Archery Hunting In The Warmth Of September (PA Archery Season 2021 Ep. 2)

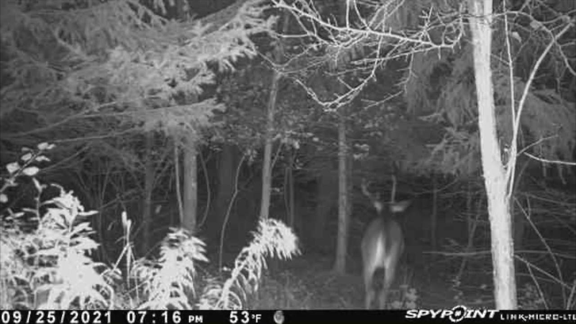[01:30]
got three or four points on one side and it looks like he's got a straight spike coming up on the other. So I'd like to get to physically see him.